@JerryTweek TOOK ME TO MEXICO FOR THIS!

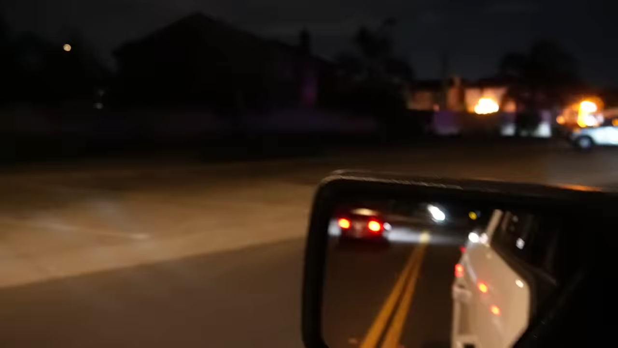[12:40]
at the shaved ice so the shaved ice truck was posted up right here but something happened it's gone